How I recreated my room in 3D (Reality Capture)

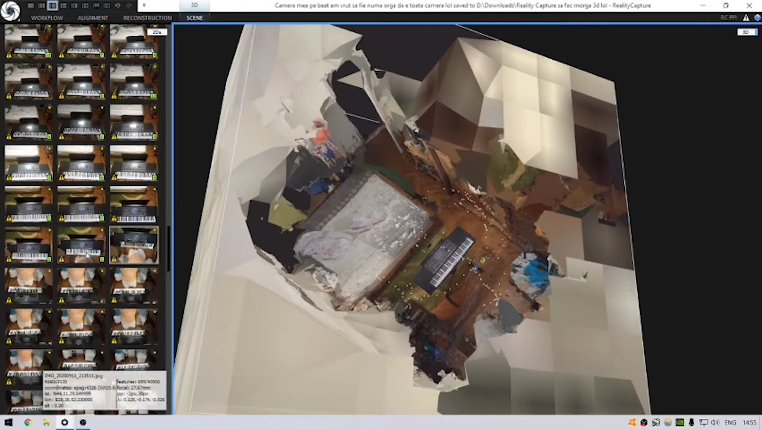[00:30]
recreate it in 3D, and it works for some reason,
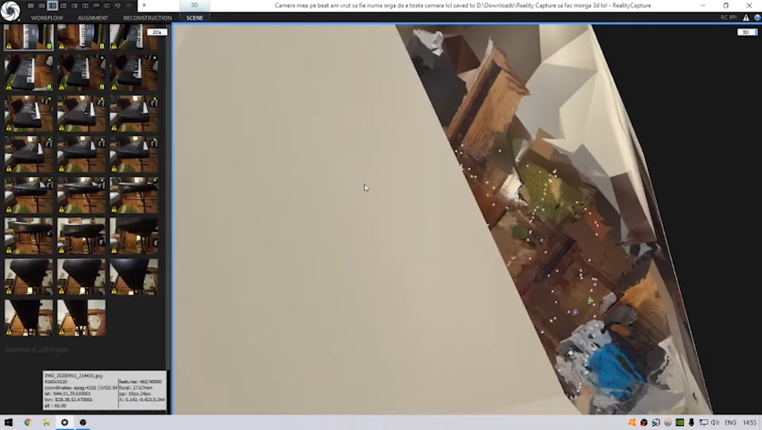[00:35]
and somehow it's even messier than my actual room,
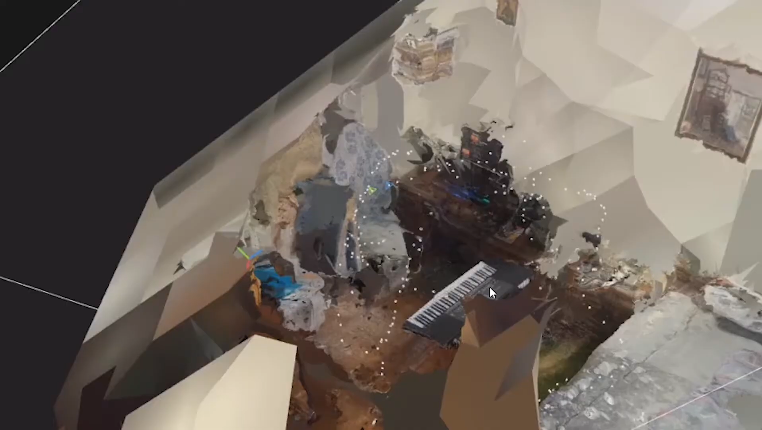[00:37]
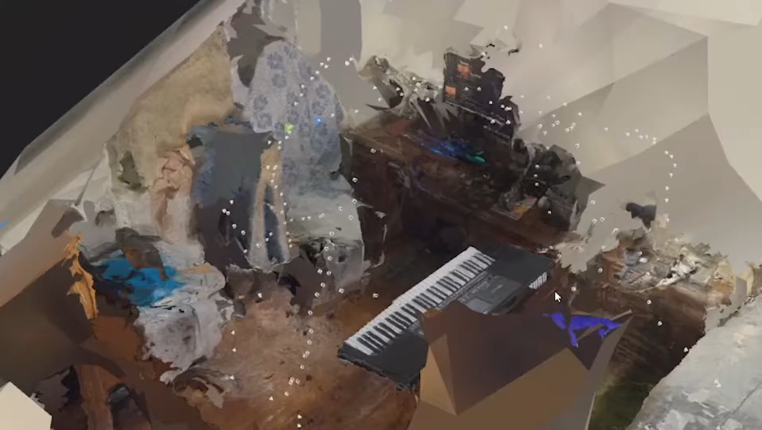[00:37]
but it's way more detailed than I expected.
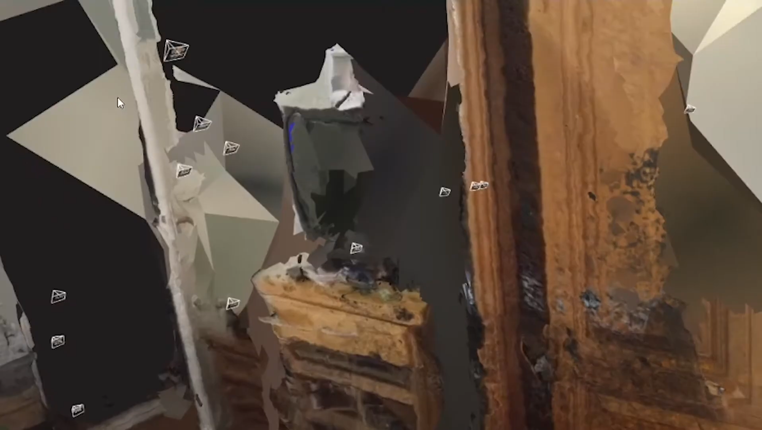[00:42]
Jeez, I can see all the way to the door.
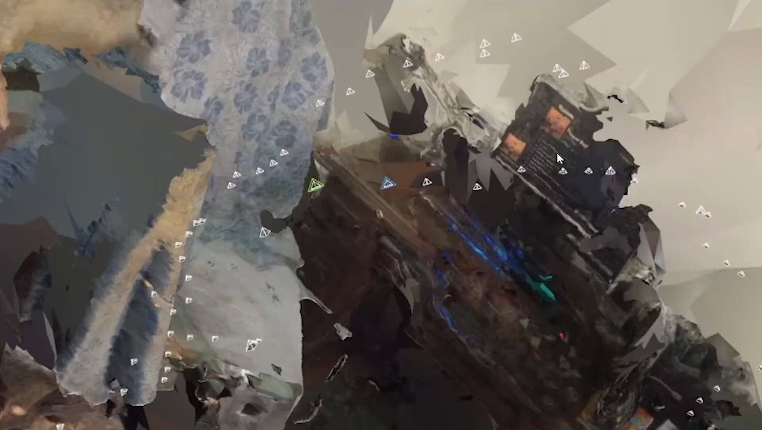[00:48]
I can fucking see Flower Boy, I can see my fucking Spotify here.
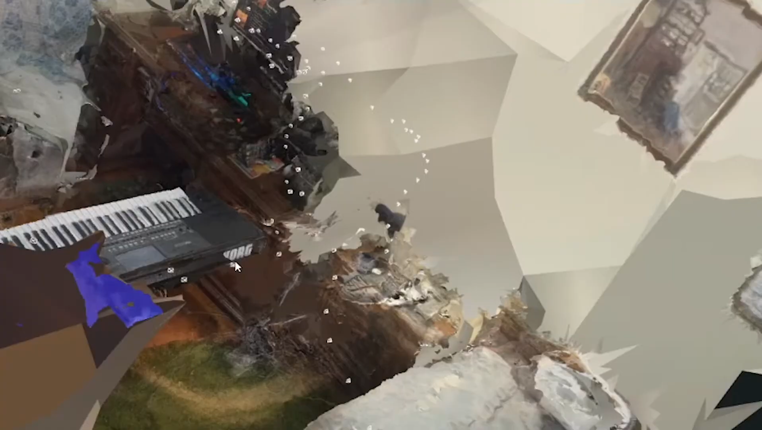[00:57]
So this shows exactly where I've taken all of the pictures, and this is, you know, my main subject to recreate in 3D was just my piano.
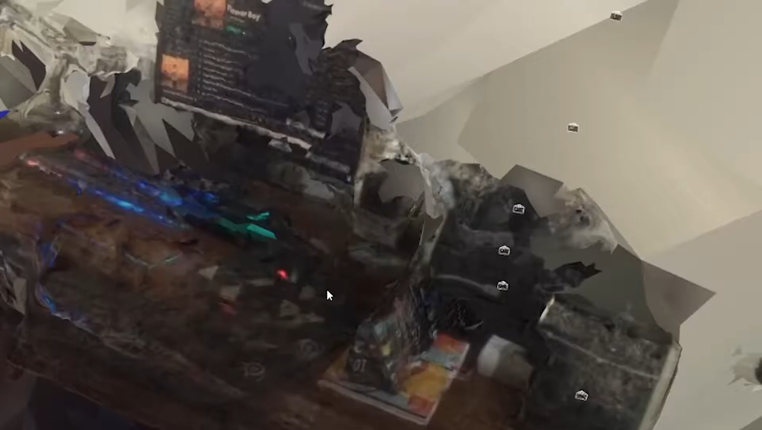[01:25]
Yeah, that's my pencil box, right? I'm just
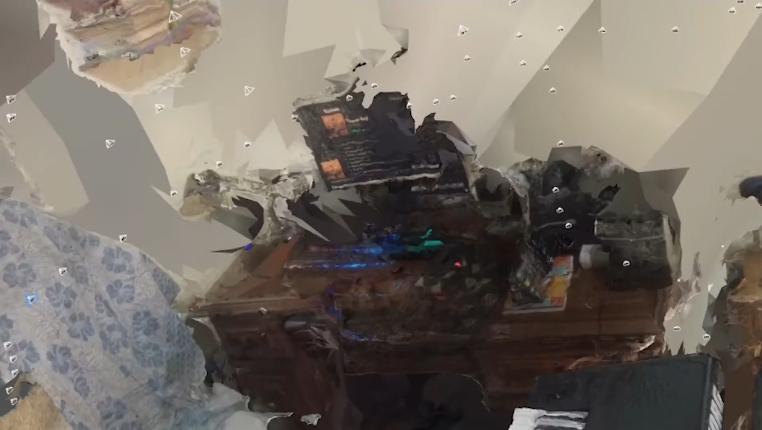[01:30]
amazed at the level of detail for the things that I didn't even want to have in the frame.